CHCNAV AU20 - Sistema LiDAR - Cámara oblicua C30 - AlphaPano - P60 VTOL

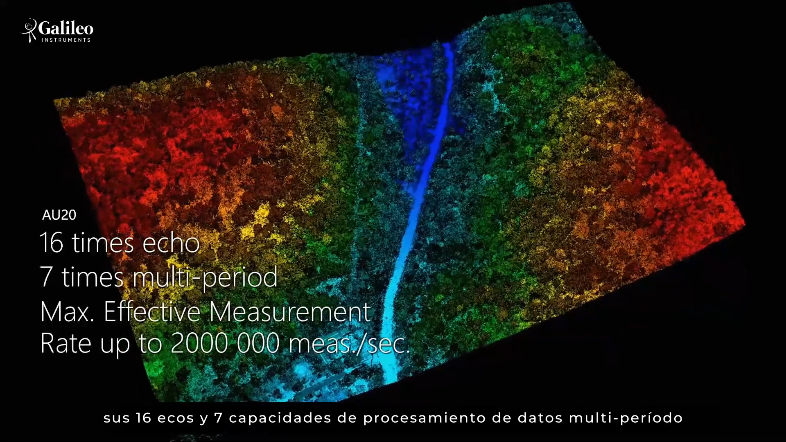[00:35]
its 16 echoes and 7 multi-period data processing capabilities, coupled with a point frequency of up to 2 million points per second,
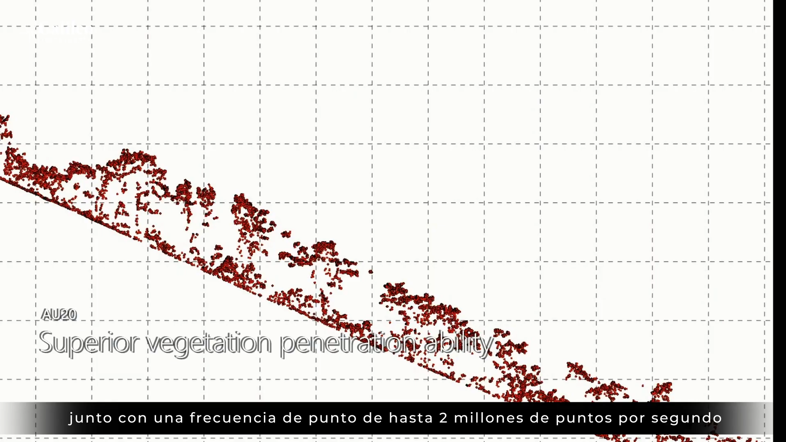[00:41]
enable AU20 to penetrate vegetation easily,
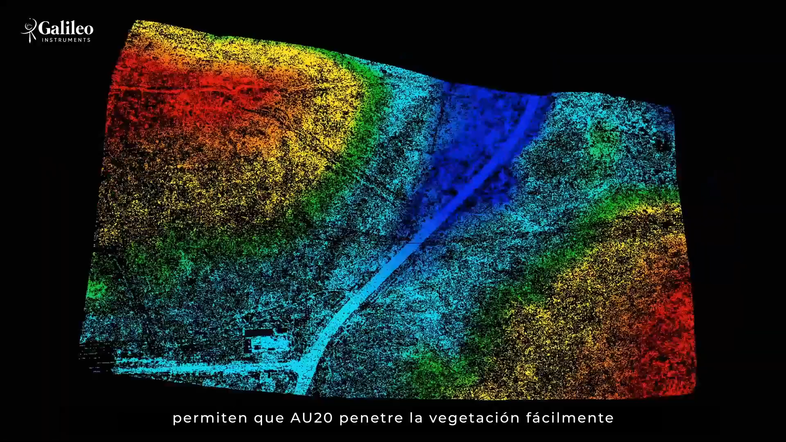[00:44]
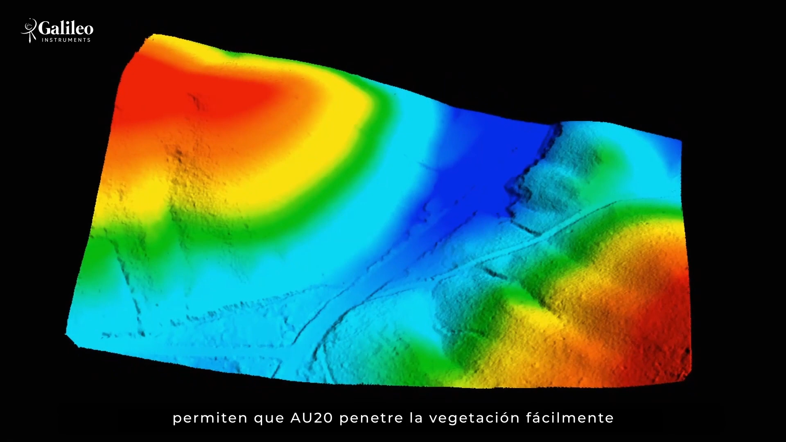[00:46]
get complete data of ground-point clouds, and generate high-precision digital elevation model.
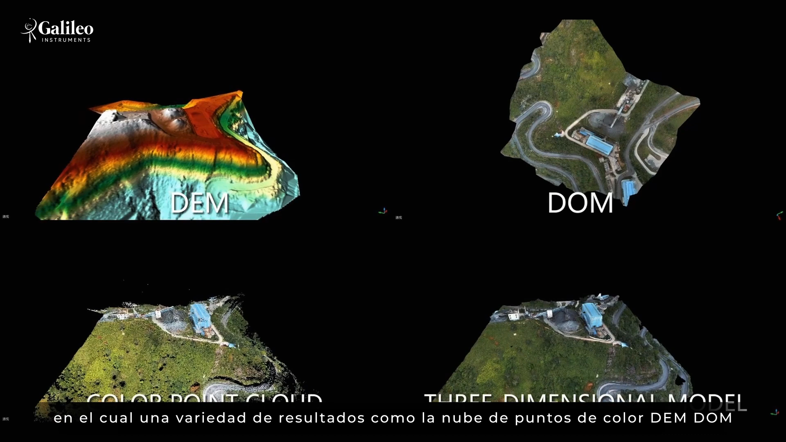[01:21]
DEM, DOM, and 3D model can be obtained in one collection.
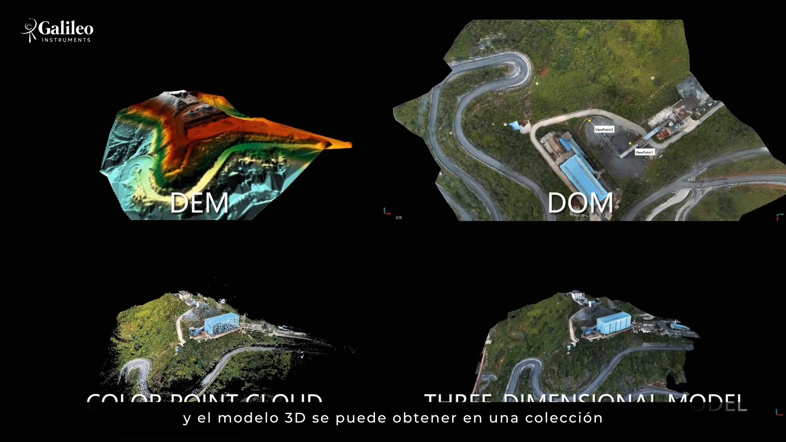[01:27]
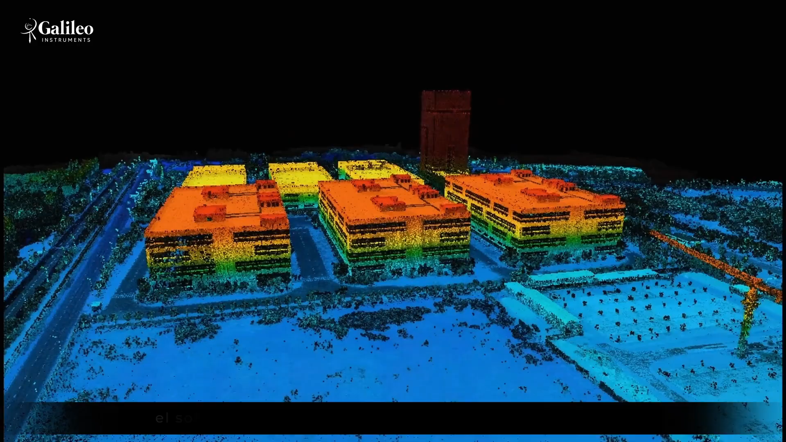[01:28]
The 3D data intelligence solution software, COPRI 2.0,
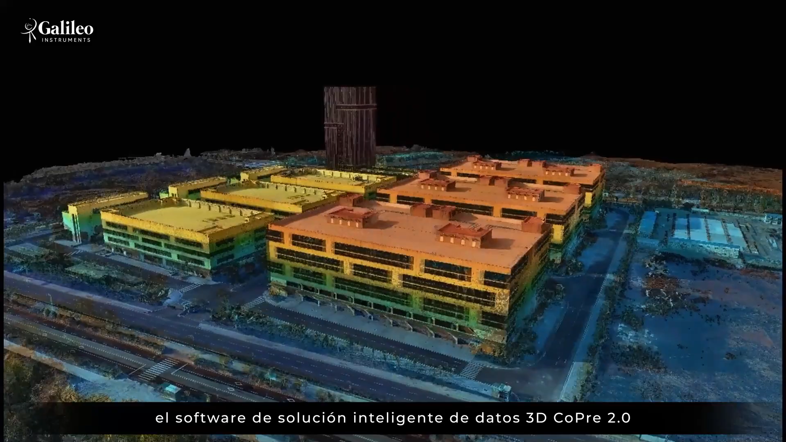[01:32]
integrates unique 3D modeling algorithm engine to realize the fusion modeling of point cloud and image.
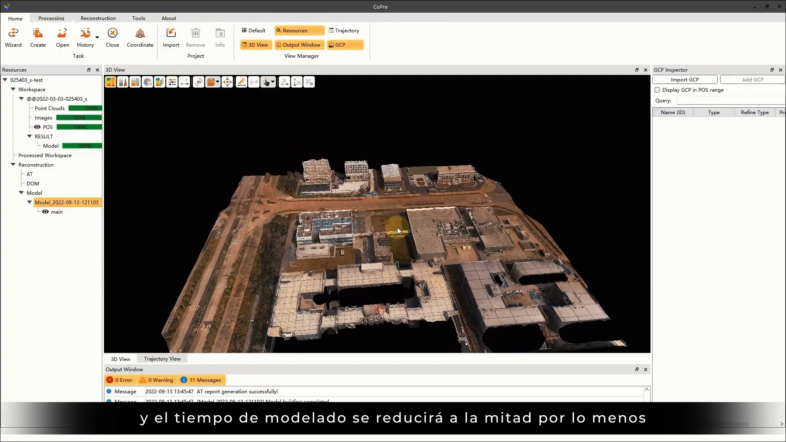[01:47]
This technology provides a more accurate and affordable solution for digital twin applications.
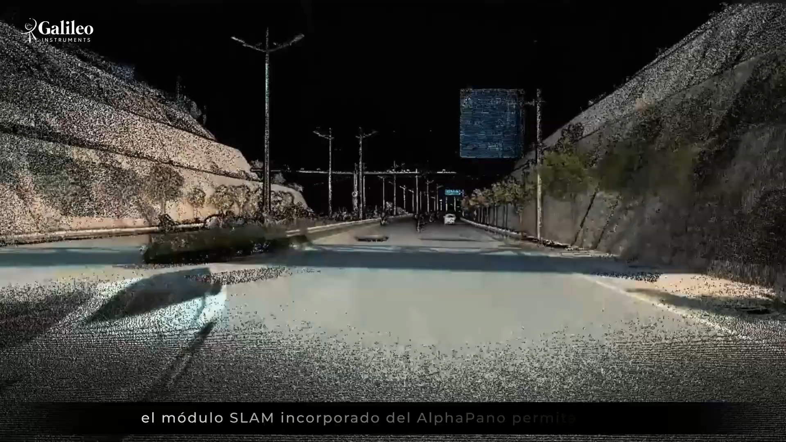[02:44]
The built-in SLAM module of alpha panel enables AU20 to obtain high-precision data
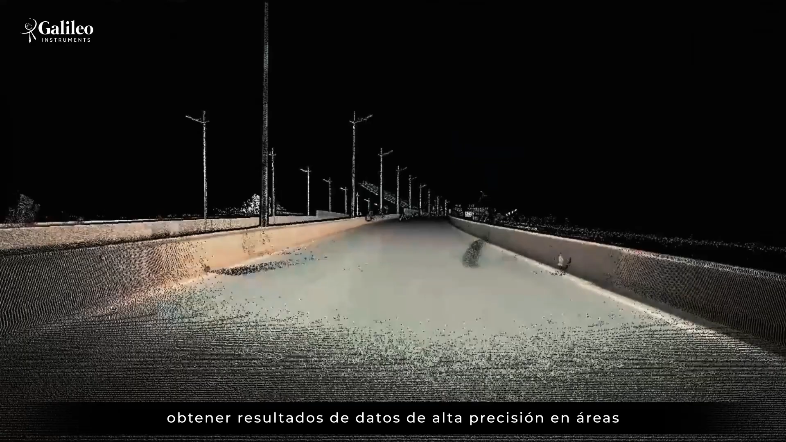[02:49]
results in areas where GNSS signals are unreliable, such as urban tunnels and via dust.
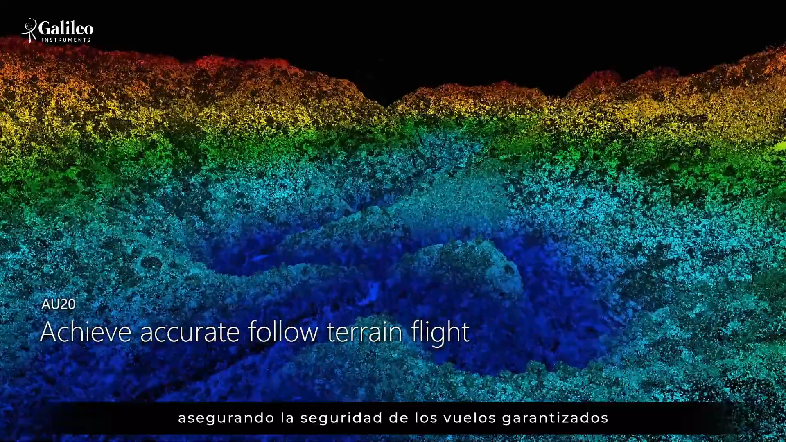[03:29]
ensuring flight safety while still guaranteeing the quality of Point Cloud Resort and the environment of large altitude difference,